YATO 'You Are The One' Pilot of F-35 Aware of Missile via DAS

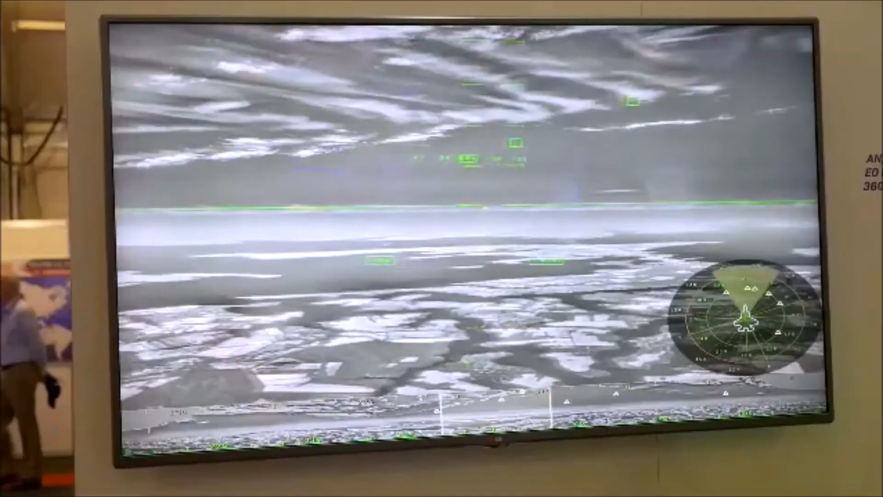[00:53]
Well, how do I see something that's behind me? We have a flat panel displays in the F-35 that will show you a God's eye view and flat panel displays that you can actually
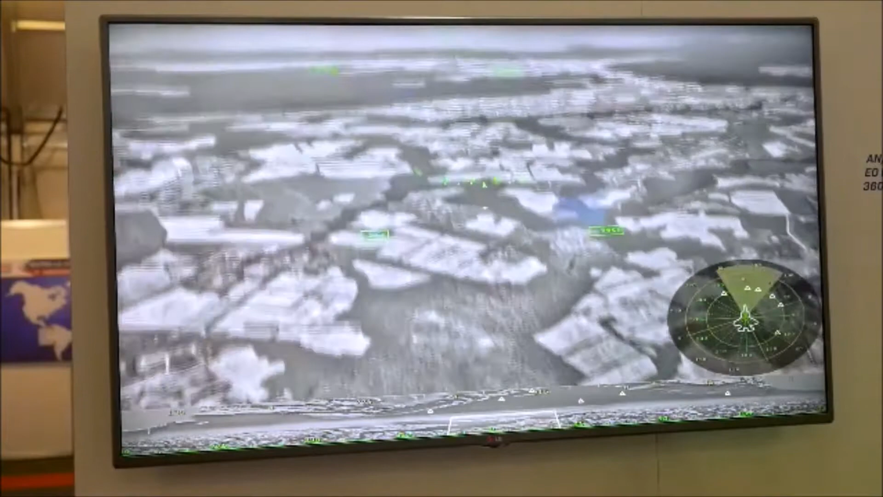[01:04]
put on the back looking backwards showing that DAS image. Much more clarity than night vision goggles. Night vision goggles have about 16 shades of green.
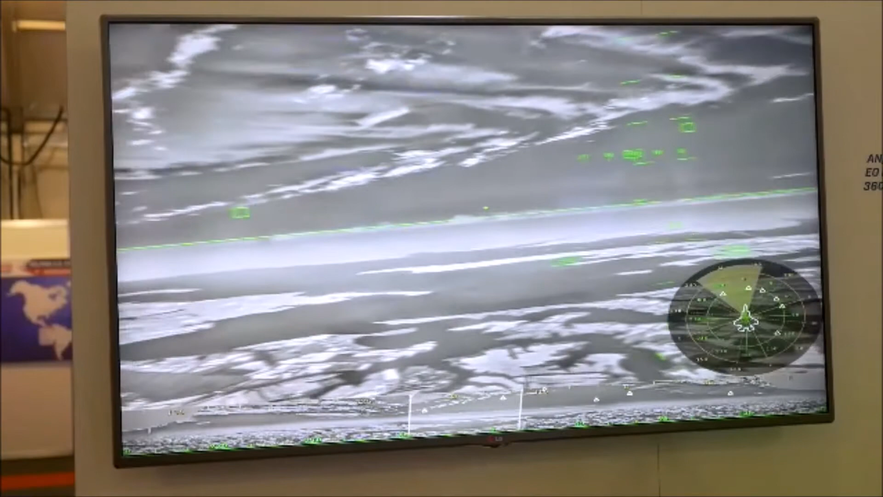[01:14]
The DAS has over 14,000 shades, meaning temperatures, right?